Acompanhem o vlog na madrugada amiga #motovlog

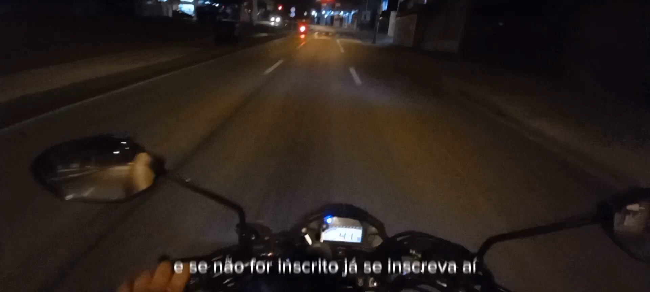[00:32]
já se inscreva aí Ative o sininho das notificações Beleza galera, e é isso aí, vamos embora Quase nada da rua, quase nada Ó, ó uma viatura ali Ainda bem né que tem
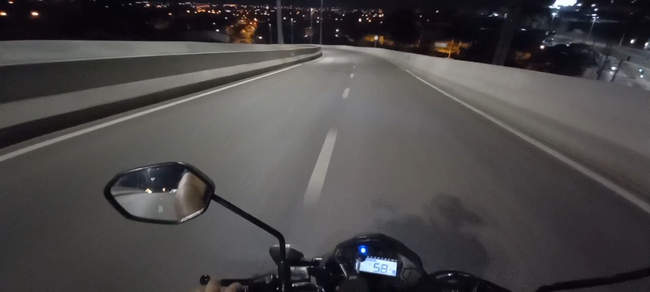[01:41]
Não tem nada na rua, nada, nada, nada Tem que andar ligeiro, essas horas na rua tem que andar ligeiro E essa rua você encontra de tudo A rua Até chupacabra você encontra aqui
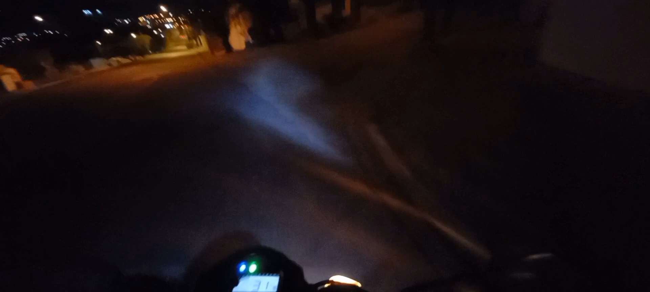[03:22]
Vamos cortar por dentro do bairro Olha o cachorro preto, não dá nem pra enxergar direito o cachorro
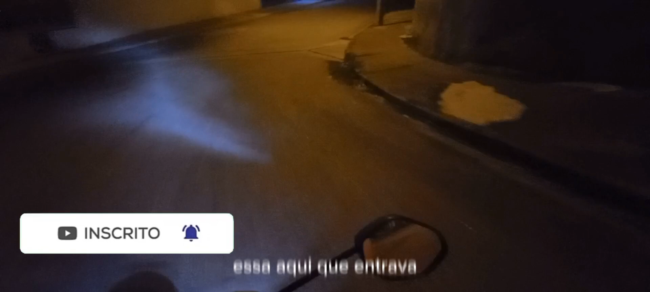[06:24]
essa aqui que entrava entre a rua errada, essa aqui agora vai
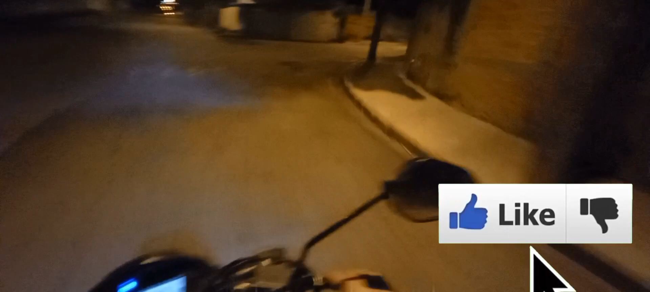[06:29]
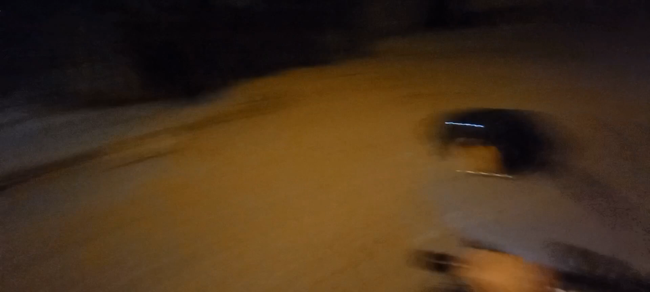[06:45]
tá buraco na rua? buraco não né? emenda de asfalto tá buraco na rua?
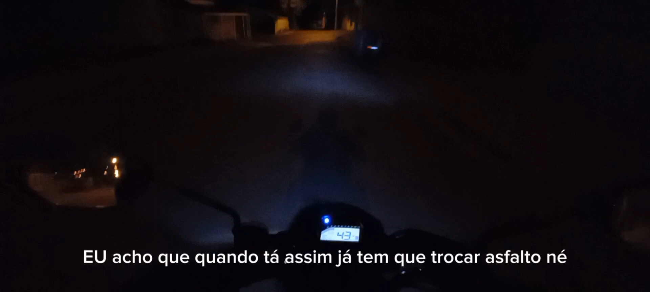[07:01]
buraco não né? emenda de asfalto eu acho que quando tá assim já tem que trocar as faltas né?
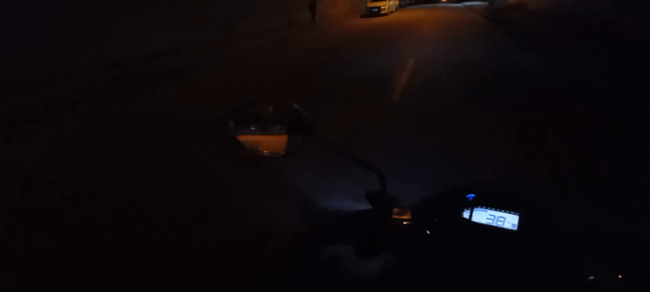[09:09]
Por causa desse horário Não precisa parar no semáforo Não é recomendado Mas também não passe na loucura Tem que passar na cautela Ó Na cautela aqui
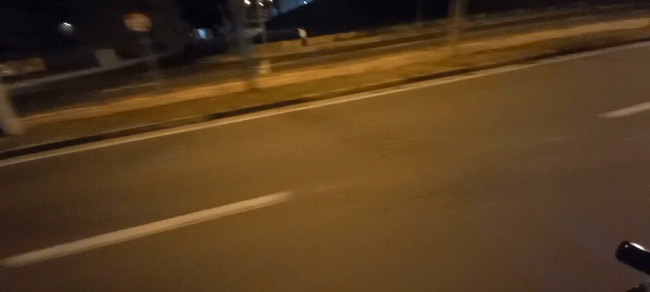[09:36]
E na cautela aqui Poxa, os gatos brigando na rua Vou separar a briga dos gatos
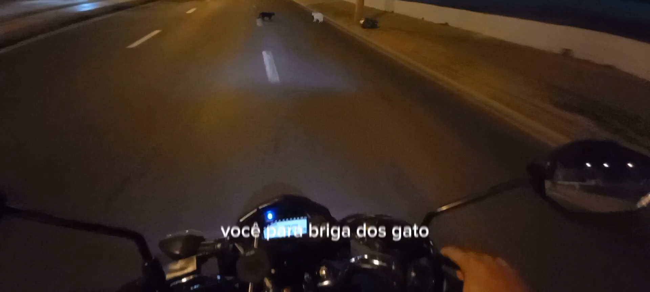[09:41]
Não é pra brigar não, seu doido Agora o que a gente faz aqui? Aqui a gente pula o posto Aqui, ó A gente pula a calçada do posto Pra não dar a volta lá na Catechapel Que eu vou Que eu vou tá chegando Chegando já No meu destino